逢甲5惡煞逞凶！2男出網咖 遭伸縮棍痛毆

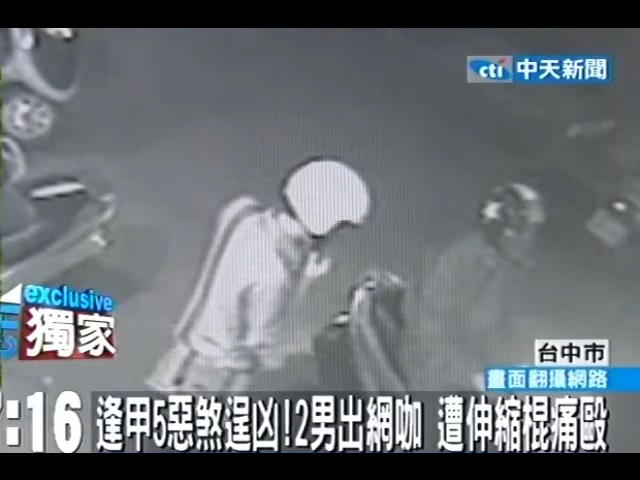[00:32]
只见一群少年手持细长的棒子靠近网咖大门口接着不明就里先痛打机车骑士虽然只有安全帽保护头部不过骑士的身体却无法幸免至于准备上车的后座乘客无路可逃被逼到网咖大门口也惨遭袭击因为好像大家都没有看到因为已经很晚了都已经十点过后